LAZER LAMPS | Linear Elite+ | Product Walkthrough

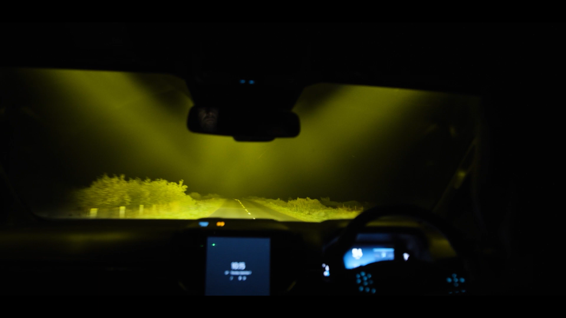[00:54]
much glare back from the road so in those winter conditions here in Europe or over in America or where it's dusty actually you need to switch to a yellow light.
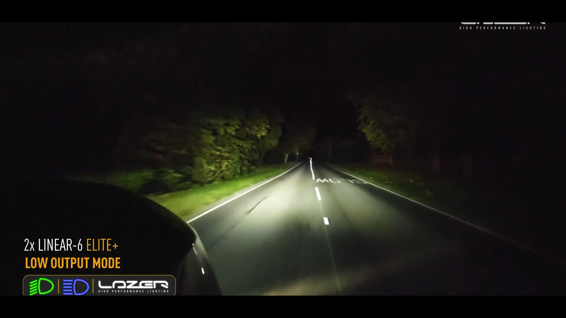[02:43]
left and right but of course you don't have the same level of distance that you're getting from the longer lamp.